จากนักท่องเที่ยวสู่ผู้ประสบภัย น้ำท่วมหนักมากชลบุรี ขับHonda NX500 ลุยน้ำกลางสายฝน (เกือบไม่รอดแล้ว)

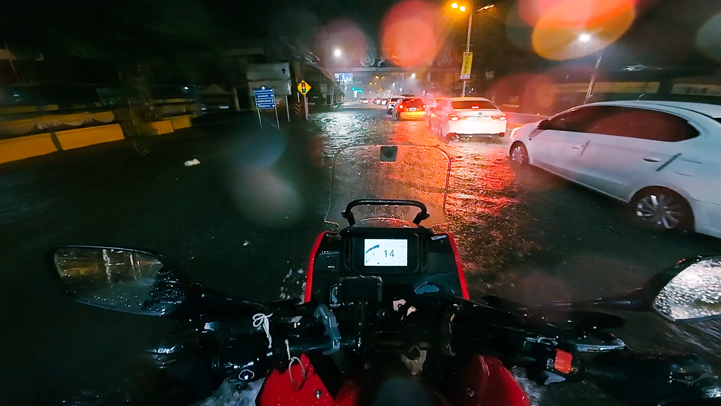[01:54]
ออกขาลงไม่ได้แล้วตอนนี้น้ำนั่นมาเดินน้ำห